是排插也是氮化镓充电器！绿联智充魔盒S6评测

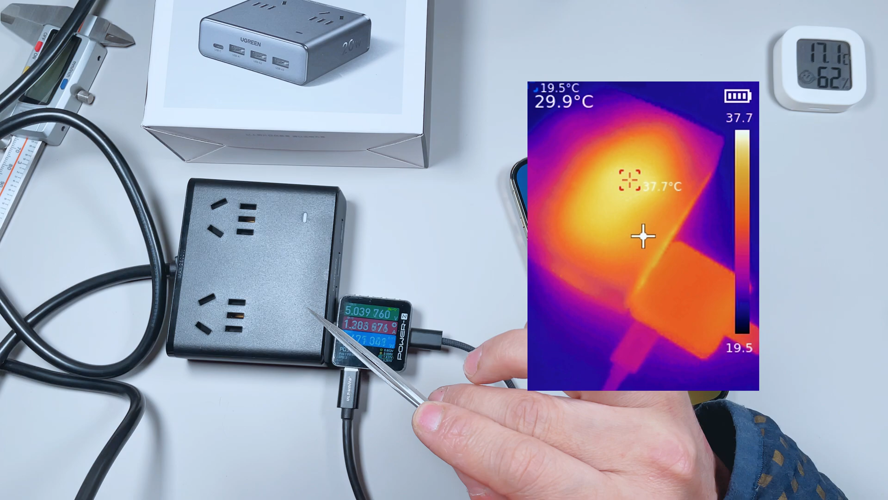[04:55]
On screen: max 37.7°C, min 19.5°C, scale top 37.7°C, scale bottom 19.5°C
7度第二次采集温度在16分钟的时候它的表面温度就
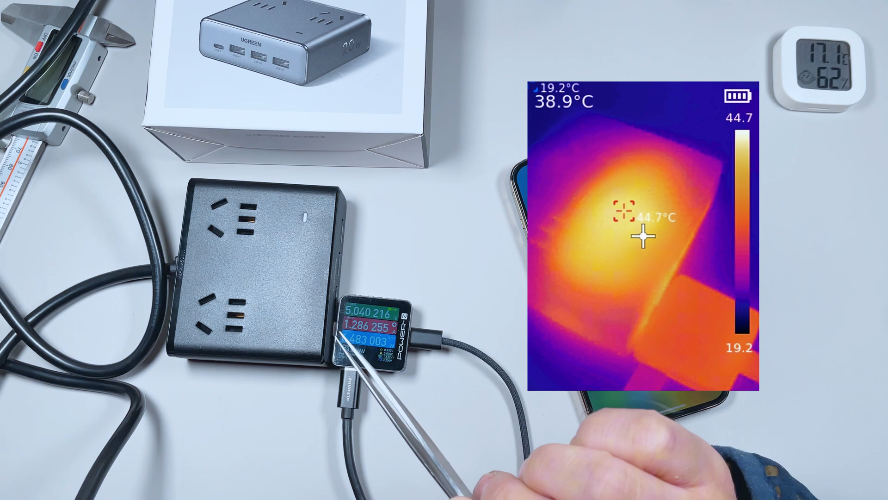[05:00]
On screen: spot 38.9°C, max 44.7°C
升到了44度第三次采集温度在大概26分钟的时候它的表面温度47度第四次采集温度它的表面温度是45.
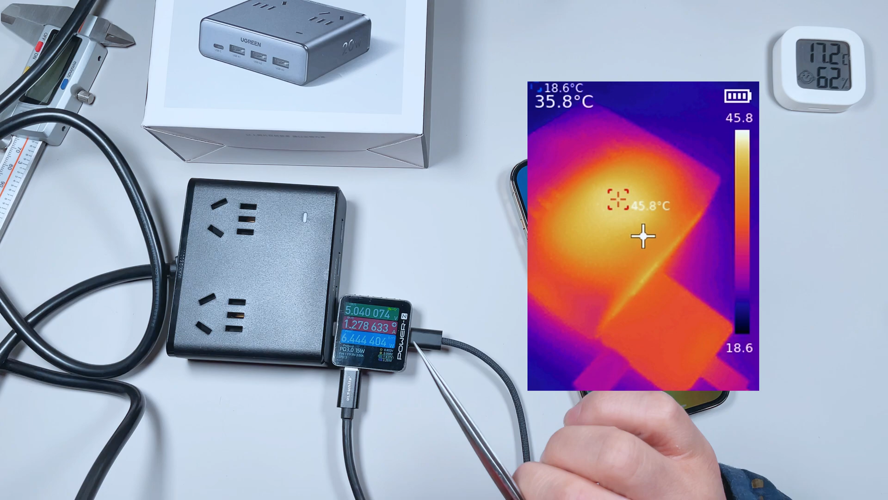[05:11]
8度第五次也就是要充到80%的时候它的温度为37.7度这个温度并不是很高20W的功率我们室内的温度17度左右